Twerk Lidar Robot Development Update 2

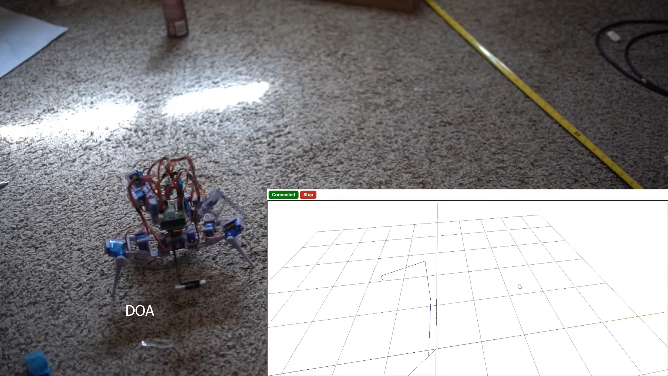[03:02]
So, anyway, what you're seeing here is actually externally validated motions, assuming there's no slippage.
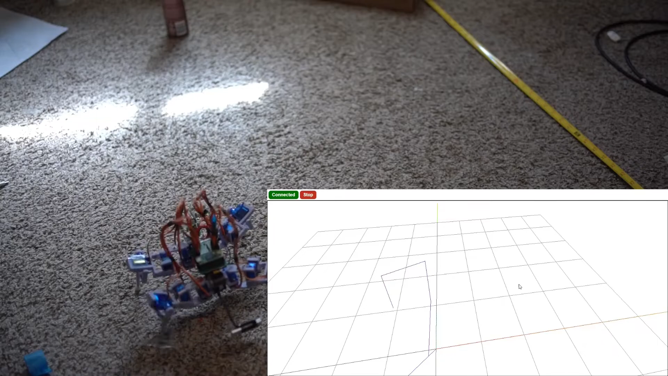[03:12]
So, you say go forward, it goes forward, and every gate it completes, it moves 2 inches forward. So every time the line updates, it's 2 inches.